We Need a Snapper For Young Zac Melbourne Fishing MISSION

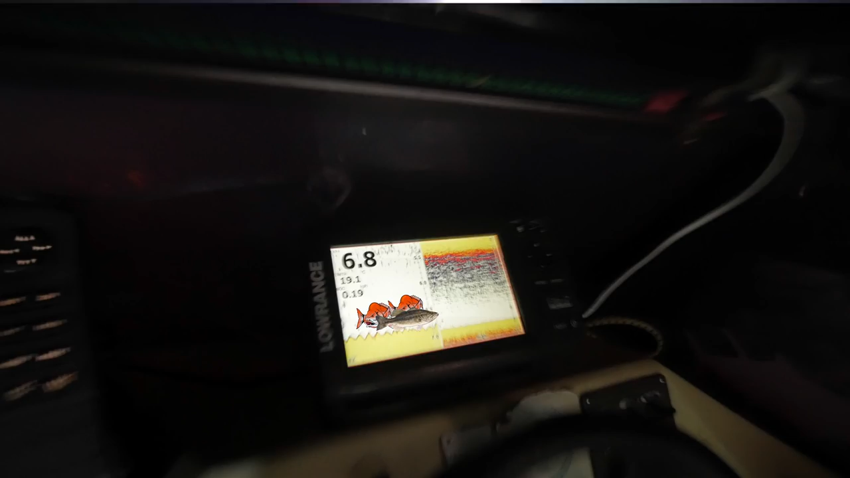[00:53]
We've seen a school of fish. I don't know if they're salmon or snapper, but we'll give it 10 minutes. If we don't get one, we're out of here.